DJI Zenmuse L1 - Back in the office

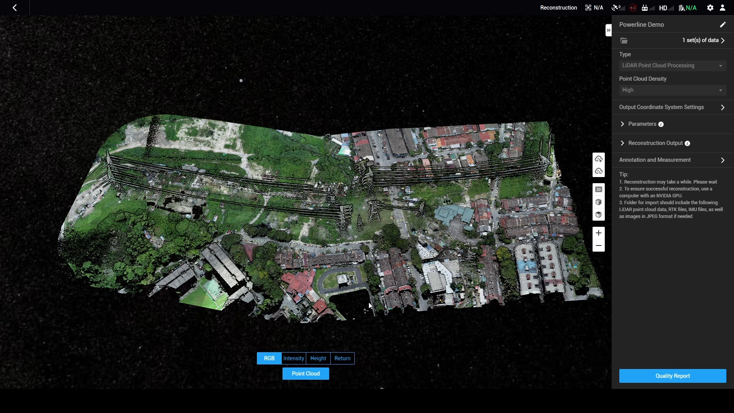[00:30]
You have the Terra version that's for you to do processing and this is with the 6 months free license which is the electricity version so you get everything.
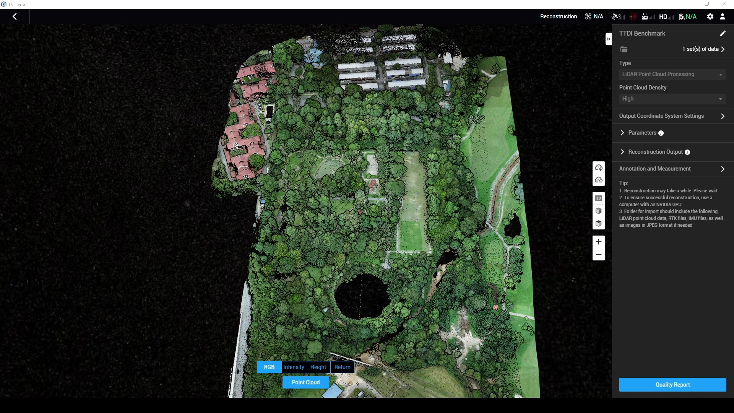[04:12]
The data collection time was well above that. So you can see point cloud collection time 4.8 minutes. Post data collection time 7.9 minutes. So post data will be the IMU RTK data. The next thing is it's not just a point cloud.
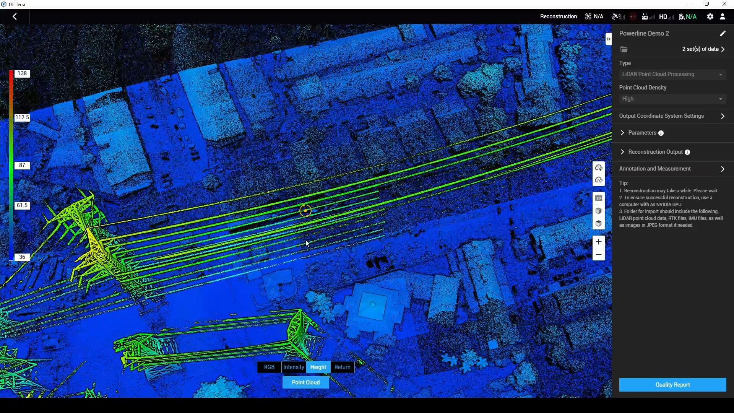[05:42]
So as you can see, the towers are reconstructed quite well. So you're doing any sort of corridor mapping.
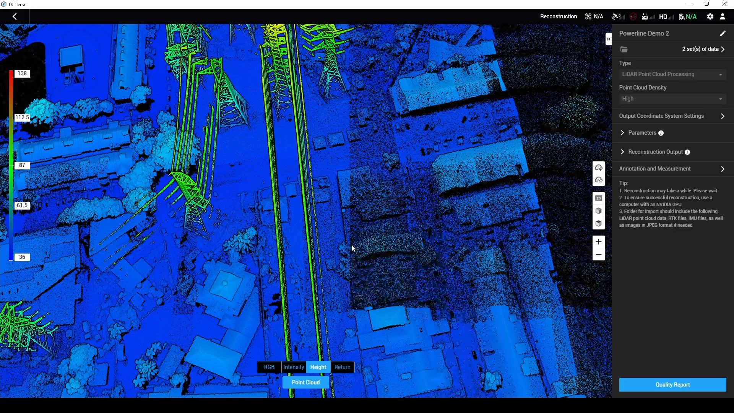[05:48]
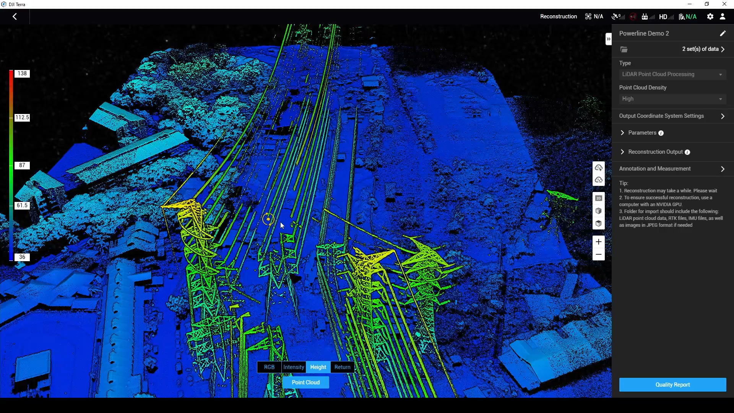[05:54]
Now I maybe haven't gotten the settings 100% right, so we just got the unit. I may tweak the settings a little so that we can maybe catch the power lines a little bit better.
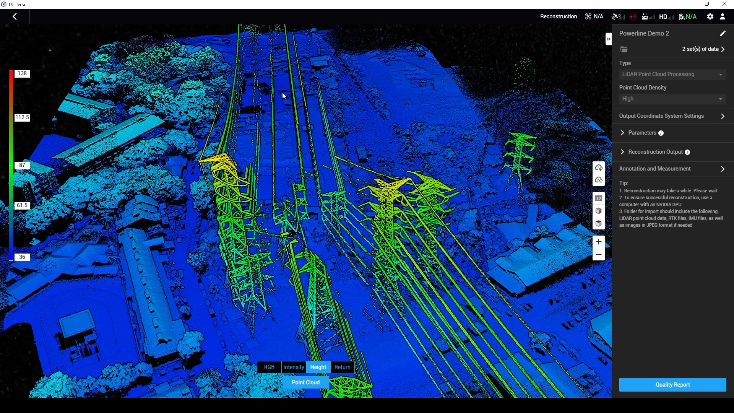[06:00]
But for our first run, this is just 100, this is about 50 meters above the power line. And we're getting this much clarity already. It's not a 3D mapping, it's just in one single flight.
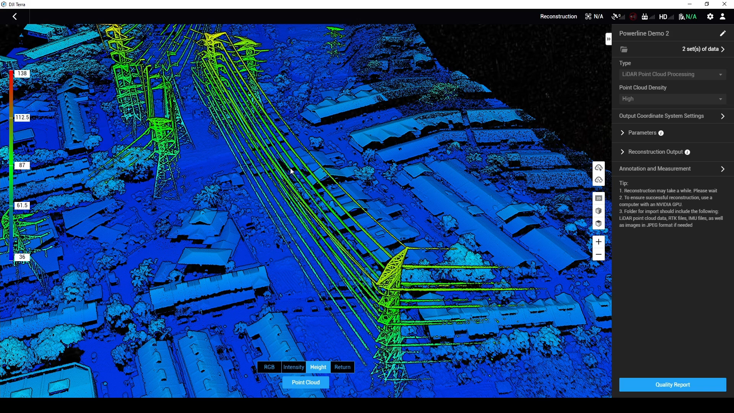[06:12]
Zoom in.
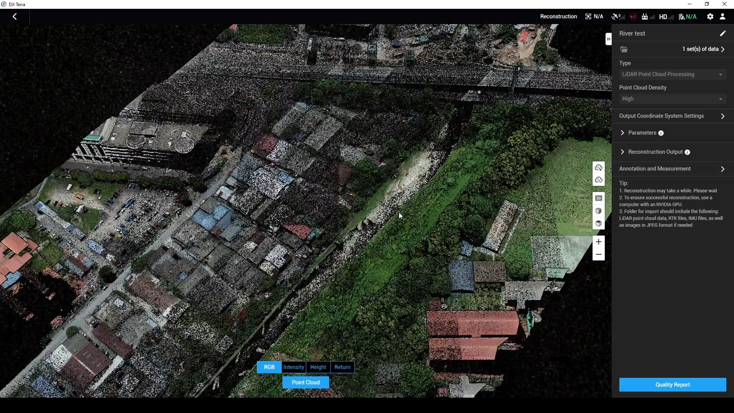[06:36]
So as expected, you're going to get a lot of holes on water.
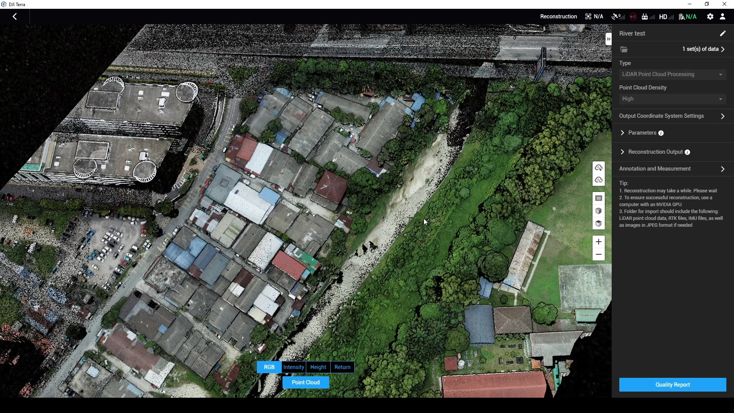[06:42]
But it's not too bad. So yeah, I think the data is finished processing.
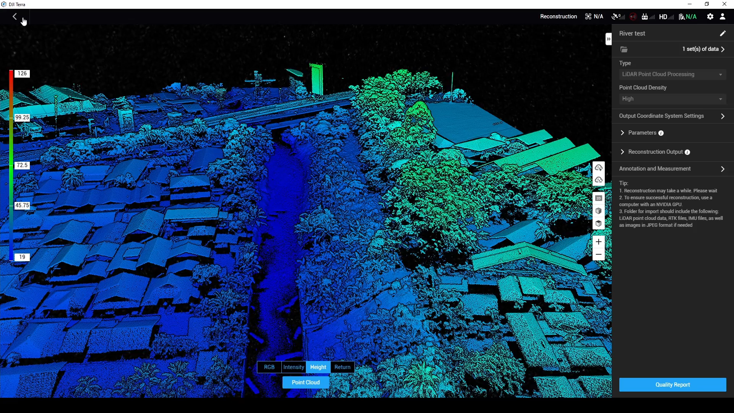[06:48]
So as you can see, you get all the images in the park.
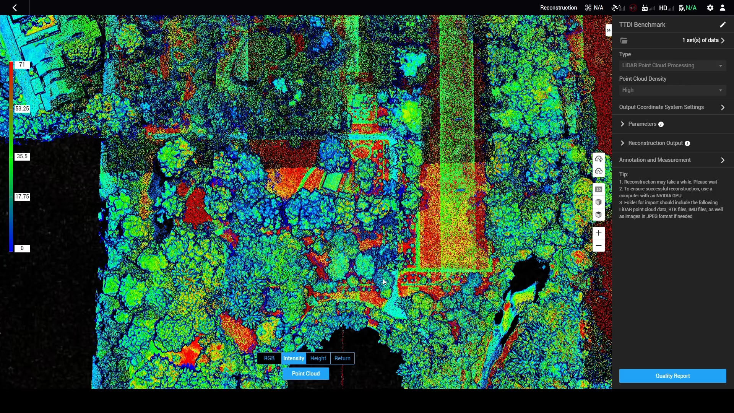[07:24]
Right. The most common one is height. So this is what we normally see.
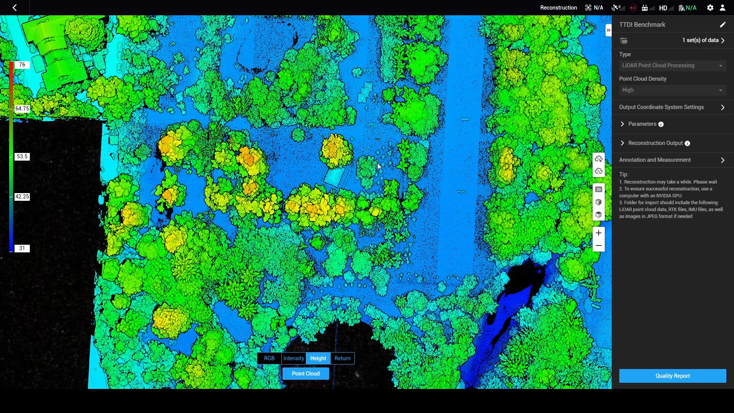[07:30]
And if you want to know more about the quality of your data, let's say how much foliage you spent traded and things like that, you can actually see the amount of returns. So you can actually see where your points, you know, especially where your double and triple returns.
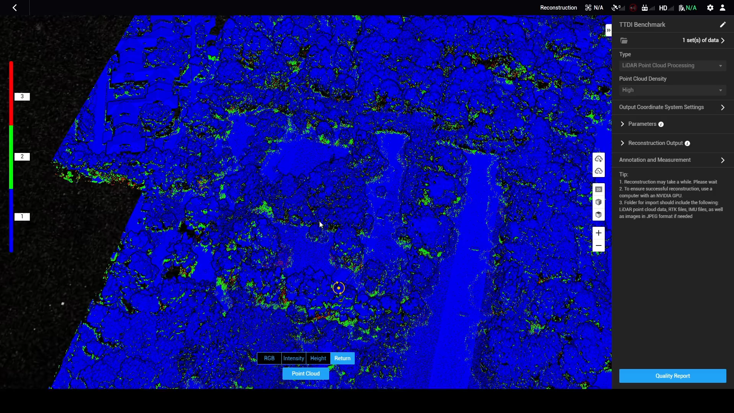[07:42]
If you want to figure out why that shadowing and things like that. Yep. So you can actually integrate here. So you can see the red dots and the green dots, those are the second and third returns. Now you can also annotate. So what that means is if you click annotation and measurement, you can check where each point was. So if you click here, you get your xy and your elevation. You can measure your distances.
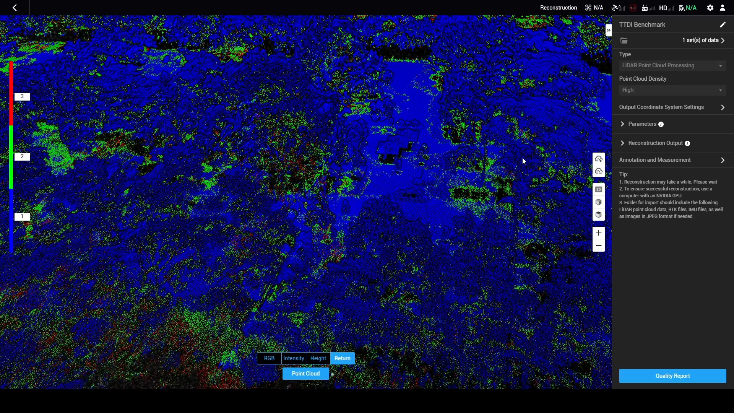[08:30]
This is your area measurement tool and the volume calculation tool. So as you can see, you've got the entire output and this is now in the last file. So let's go back to RGB.
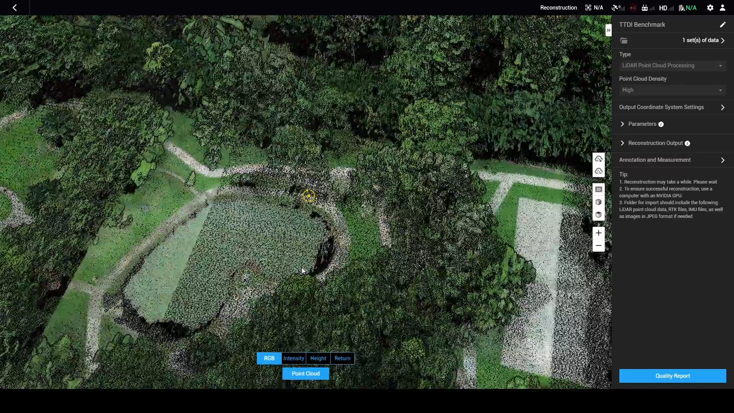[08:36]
Now, surprisingly, this was flown at a height of 100 meters. You occasionally can actually get water height.
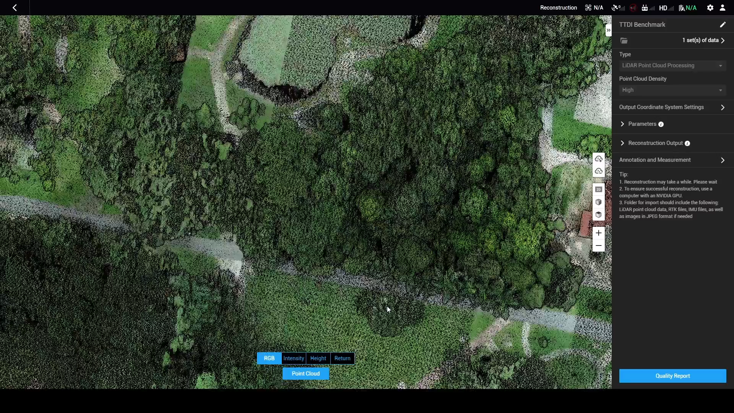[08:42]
It's a very rare occurrence. And I think it only happens in very low flying altitudes. So you see this green strip here. This is actually water surface. And this is actually the nadir beam reflected off the surface of the water. Now from here, we can't see actually what the quality of data is like. So we're going to move to another software to check it out.
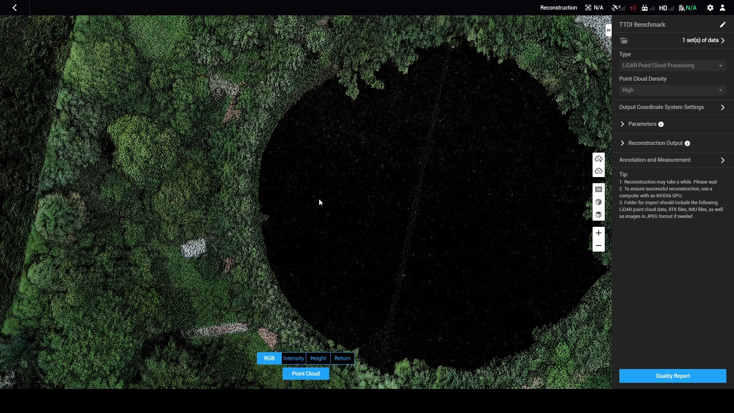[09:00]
Okay, so I'm using GlobalMapper to take a look. I like to use it because it's quite simple. So I have three point clouds. One is the L1 point cloud with optimization. One is the L1 point cloud without optimization. One is the P4R point cloud. So I actually use the Phantom 4 RTK to do photogrammetry.
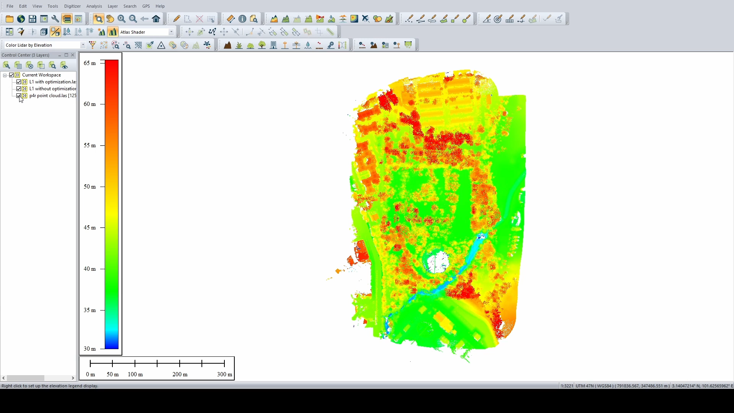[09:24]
And then I extracted the point cloud from there. Why? Because it's predictable.
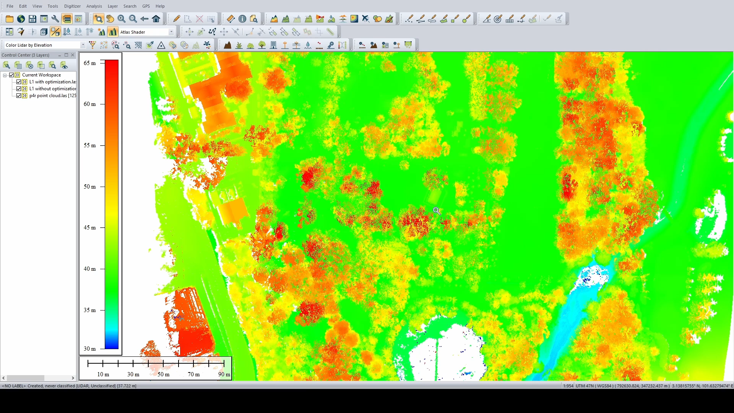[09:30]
So we are very familiar with photogrammetry and we are used to seeing what is the output from photogrammetry. Now, first of all, let's take a simple cross section. Let's take this part. Okay, so you can see this is the building when when performed by photogrammetry. Right? See the roof is very sharp. It has a thickness of about 17 centimeters, 17, 18 centimeters.
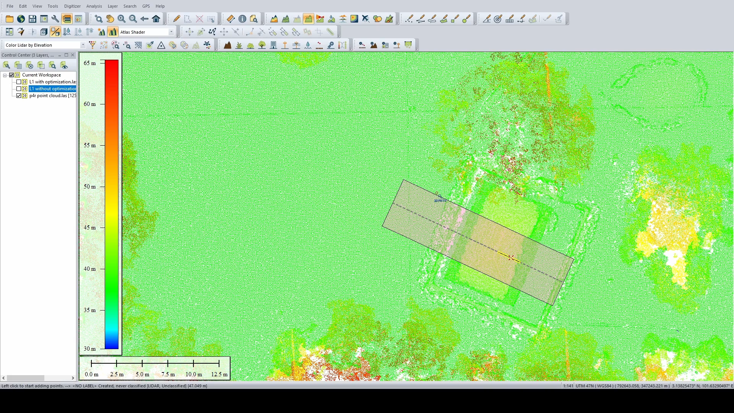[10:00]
All right. Now, if we look at the L1 without optimization, now that is a bit larger. Now, this is about 20 centimeters, 22 centimeters. Right? And with optimization, yeah, it's back to 17 centimeters. And this is across the same area. So you can see that the optimization tool inside actually works. Right?
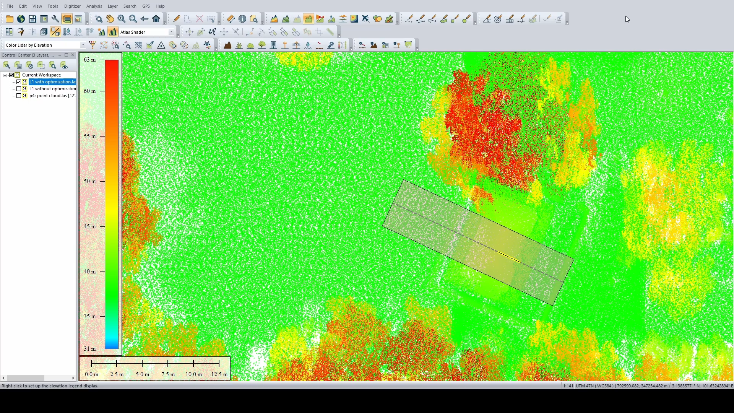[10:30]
Next, we look at by color.
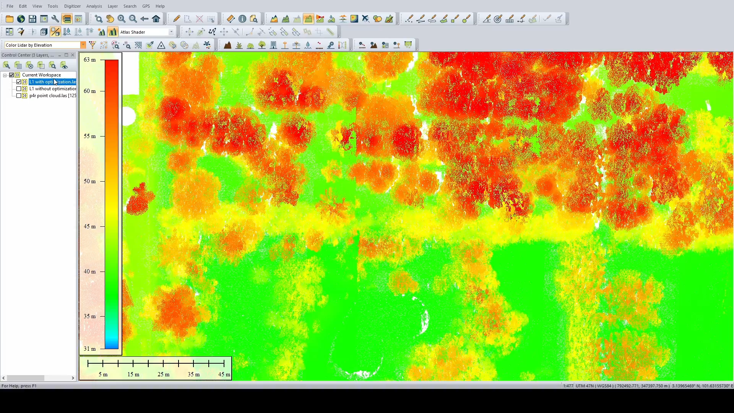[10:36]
Now, let's take these squares.
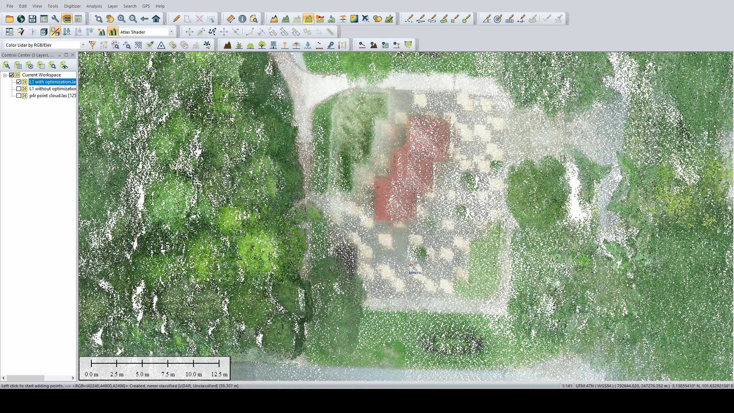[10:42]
The colorization isn't perfect. If you look at these tiles. Let's look at the actual, what it's supposed to look like.